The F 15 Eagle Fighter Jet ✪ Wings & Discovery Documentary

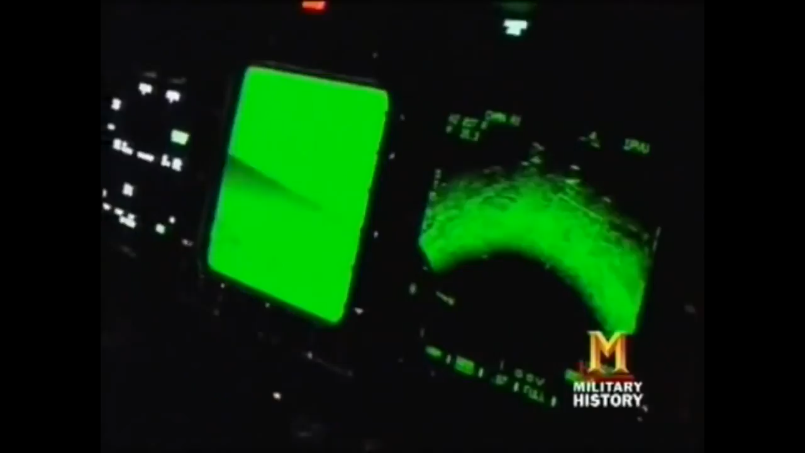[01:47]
Captain John Kelk leads the flight of F-15s.
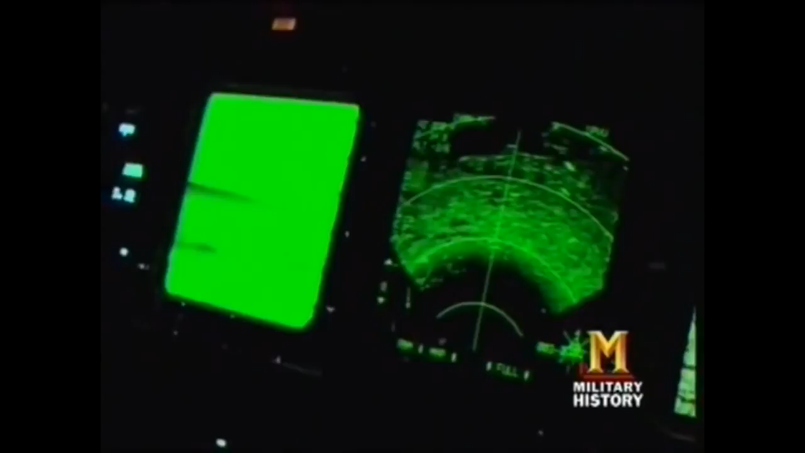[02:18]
His radar shows a fighter flying aggressively towards him, so he prepares for combat.
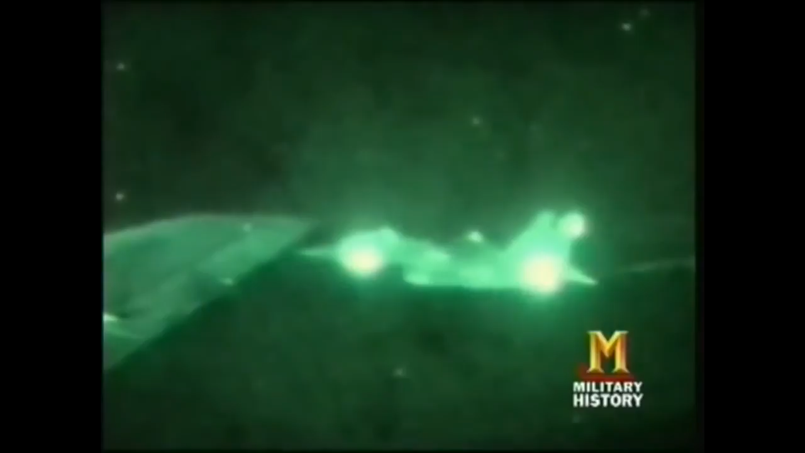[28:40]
One of the scariest things was just air refueling it was very dark, moonless night. And there were a couple of people who had close calls with just potential mid-airs with the tanker and each other as we were doing this.
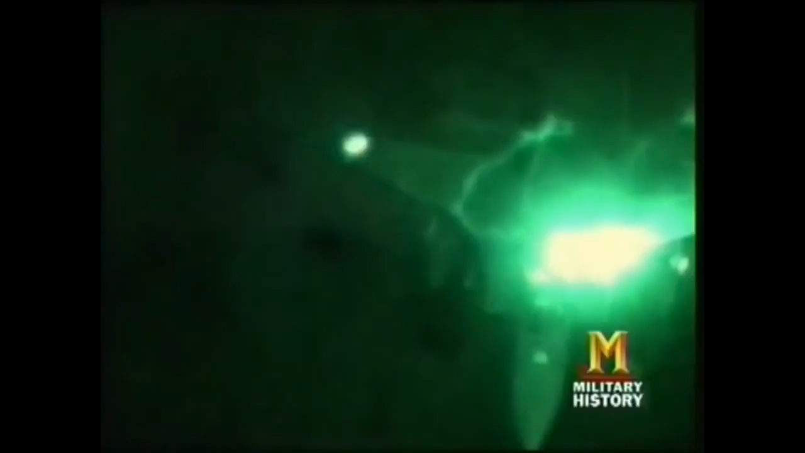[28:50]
Careful flying saves the mission from near disaster.
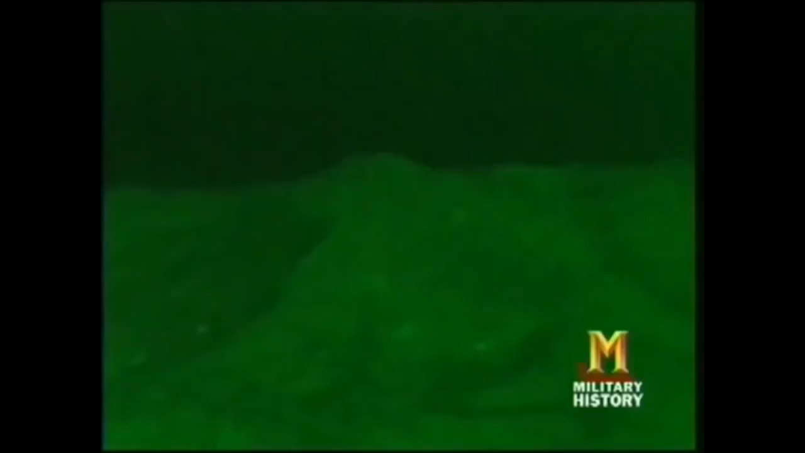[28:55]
But the eagles still have 200 miles to go before reaching the scud sites. They now fly very low over the desert and begin targeting long before the Iraqis can even see them.
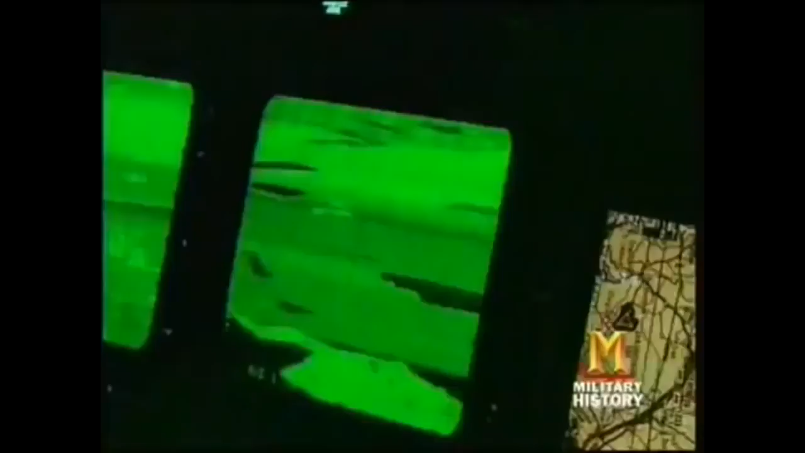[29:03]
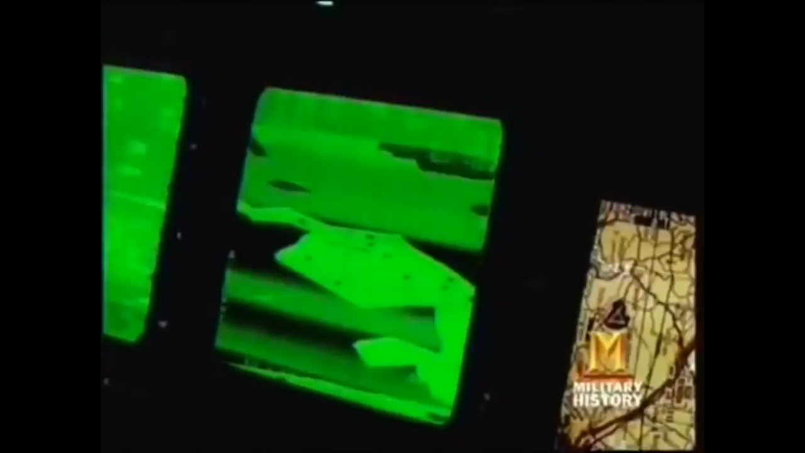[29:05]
Iran is a weapons systems officer responsible for picking out a missile launch site.
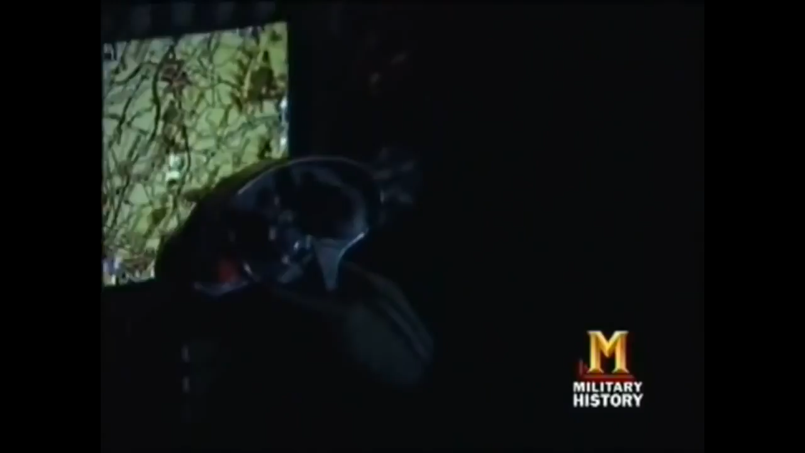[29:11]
We're about 12 miles out from the target. And the conversation is, this isn't so bad. These guys are asleep.
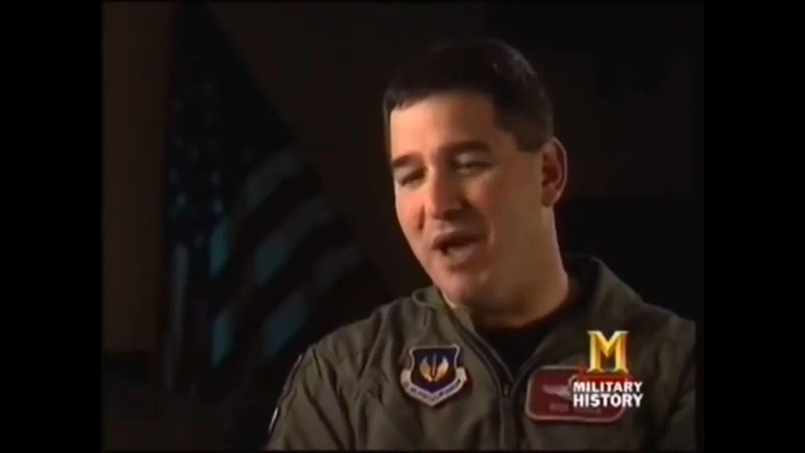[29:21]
And about that time, all hell breaks loose. And what all hell happens to be is number one's bombs have gone off.
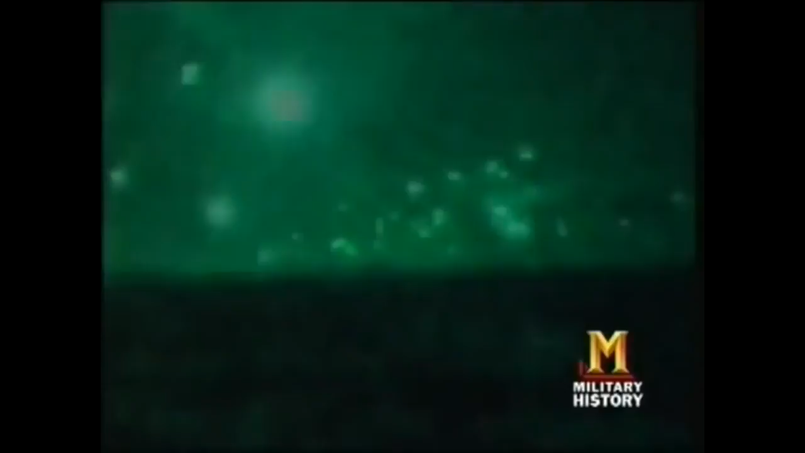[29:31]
And the Iraqi anti-aircraft gunners react to the bombs going off and the sky is filled with AAA. It is the most impressive fireworks display I've ever seen, which is somewhat the conversation I'm having with the guy I'm flying with.
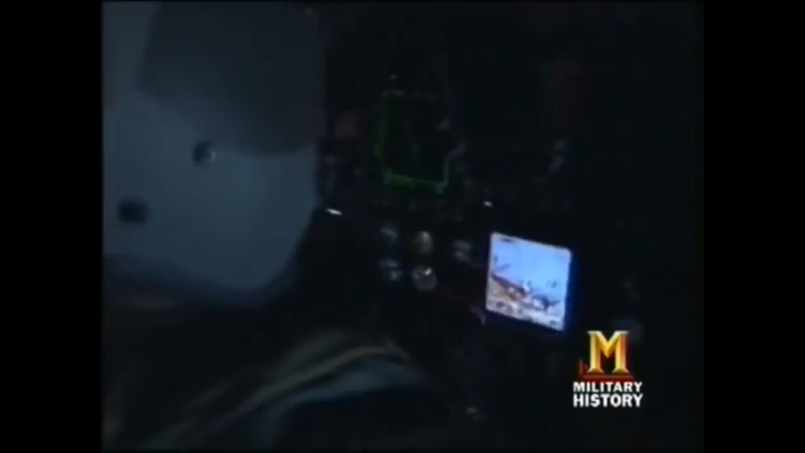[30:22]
Iran and his pilot now rejoin the other F-15s. All 24 have made it safely through the target area, but they are still deep within Iraqi territory.
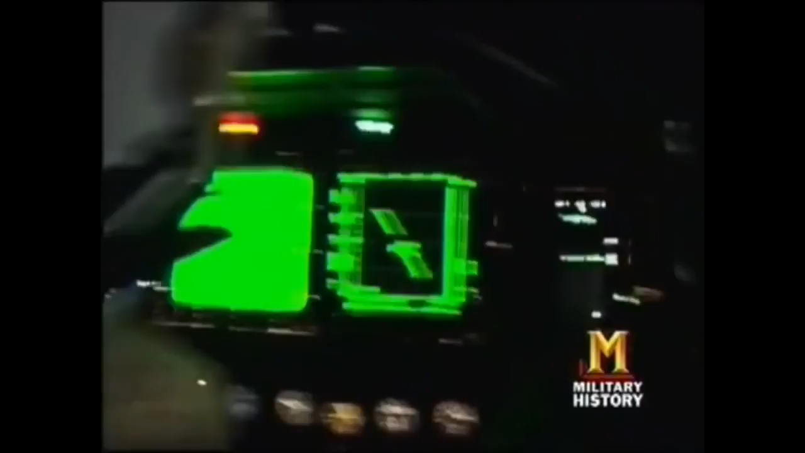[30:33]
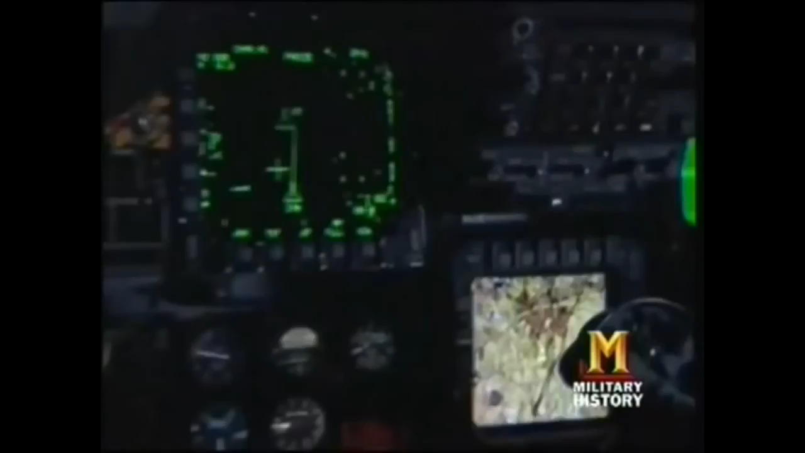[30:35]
Suddenly, a new threat appears on Iran's radar. Could this be one of the feared MiG-29s?
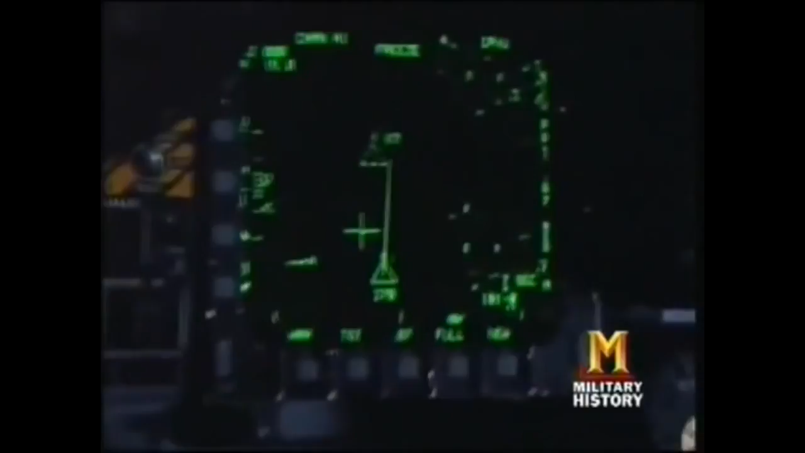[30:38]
And you can see it flying parallel, offset by several miles to our string of airplanes.